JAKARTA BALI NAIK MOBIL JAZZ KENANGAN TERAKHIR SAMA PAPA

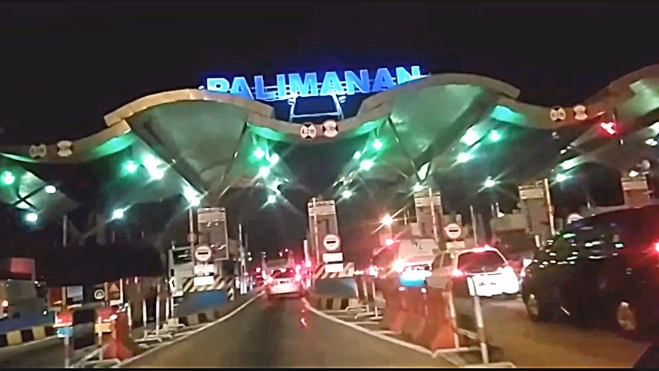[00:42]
Kita masuk di Palimanan jam 12.04 kurang. Ya, sekarang kita di jam 12 kurang 4 sampai di pintu tol Palimanan.